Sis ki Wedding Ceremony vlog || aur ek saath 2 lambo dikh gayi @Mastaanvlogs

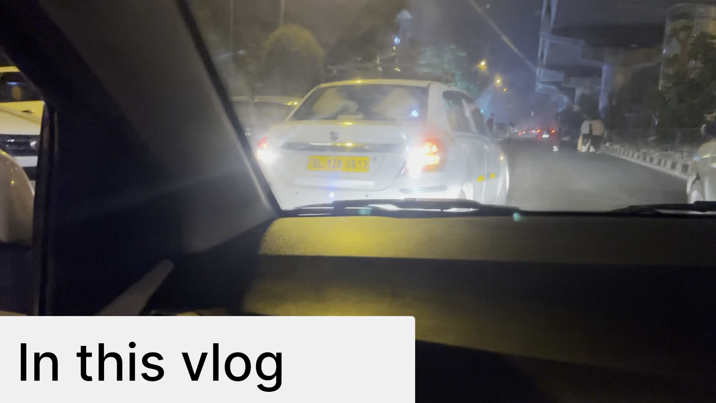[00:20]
को देखके ना कुछ पोला नहीं जा रहा है यह है इलेक्ट्रिक गाड़ी अब